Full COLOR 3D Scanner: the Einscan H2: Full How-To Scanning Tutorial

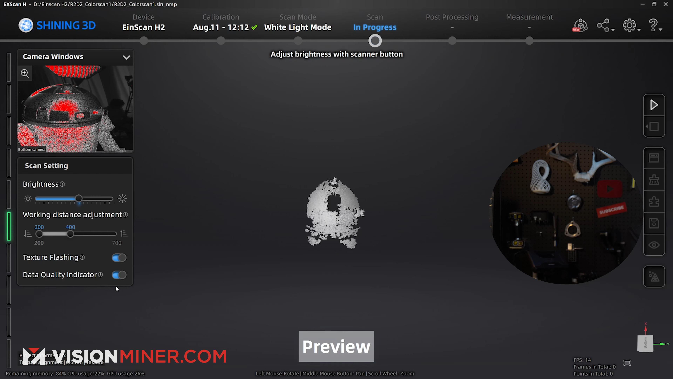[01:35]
So I'm going to take it down just a little bit.
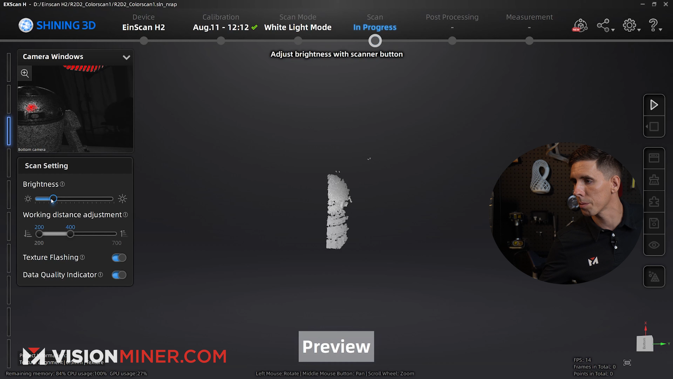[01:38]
If it's all red up in this camera window, then it's overexposed.
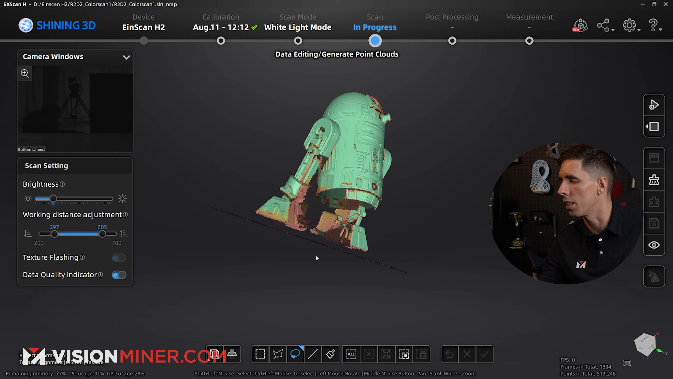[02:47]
So I can see I need to spend some more time on the feet. Obviously that foot, I didn't get anything.
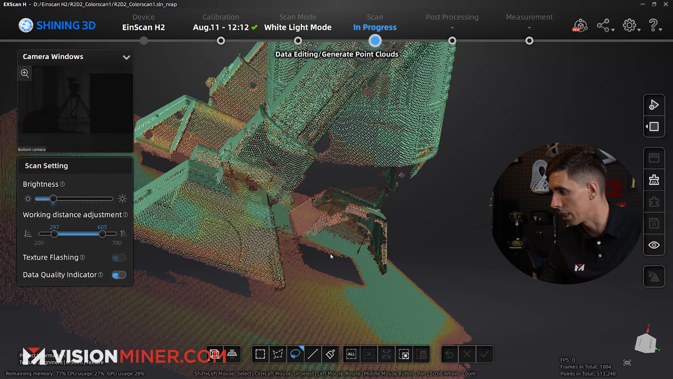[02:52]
And the backs of the legs, both need a little more work.
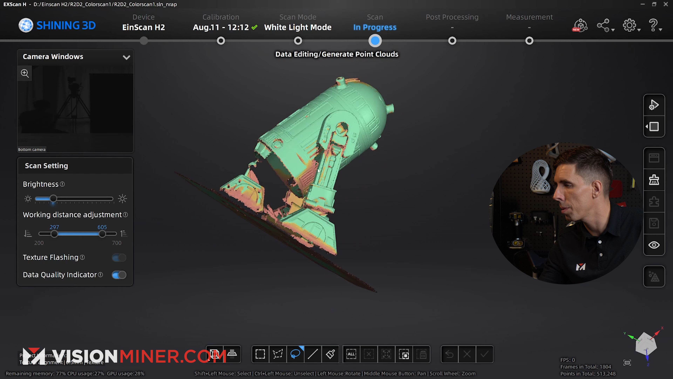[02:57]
Maybe under the legs right here and under the entire model.
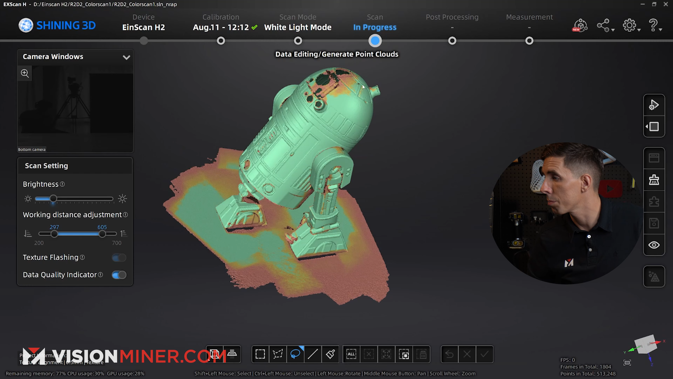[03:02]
Plus, a little bit up on the forehead right there.
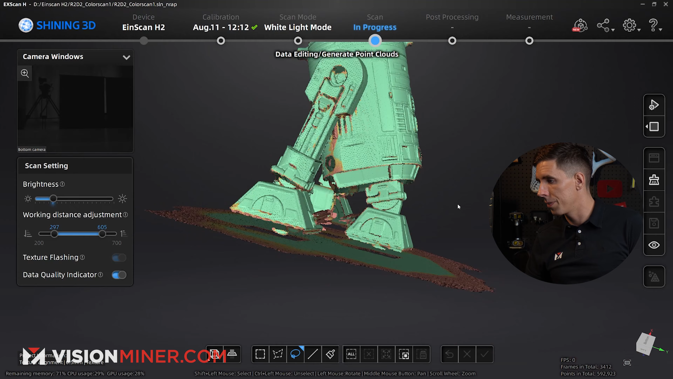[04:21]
Okay, so this is pretty good.
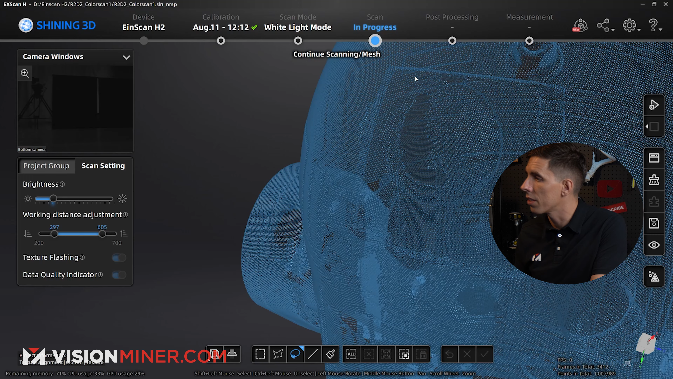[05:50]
So again, you can see the hot spots on the black. It looks like it did pick up that black. Okay.
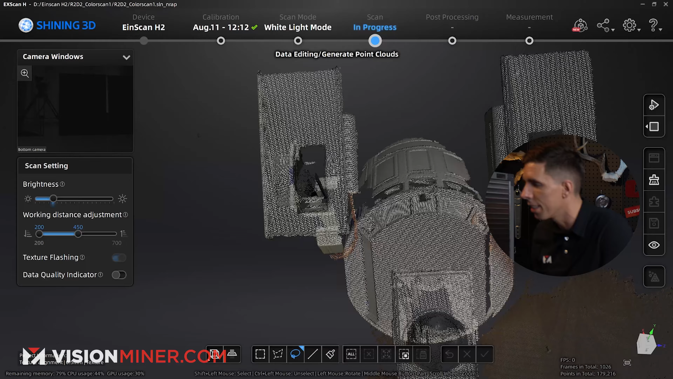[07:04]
So you can really see, still struggles on the black surfaces. Infrared mode should be a little different for that. Not bad.
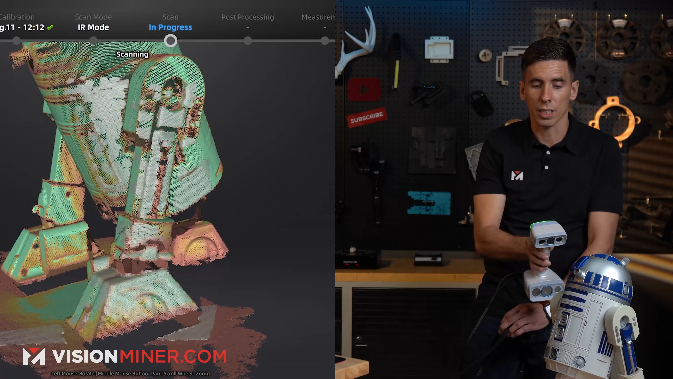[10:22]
So, we've got a little bit extra data that we'll be able to delete because that did not align it properly.
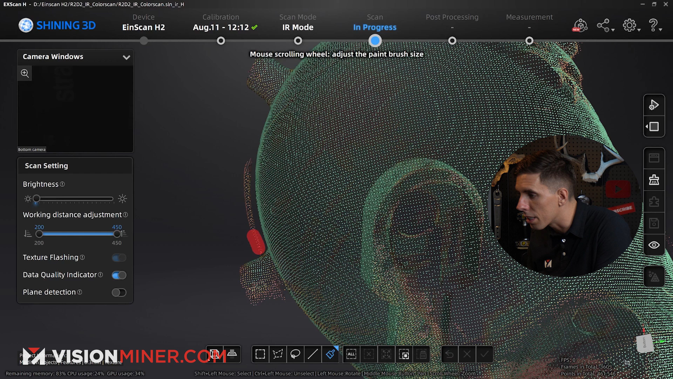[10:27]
So, I'll just try to be careful here.
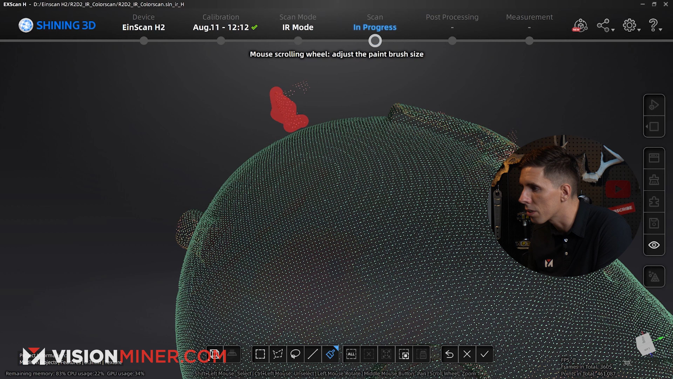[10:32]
I'm just going to select all this, get rid of that, and let's see how this turned out.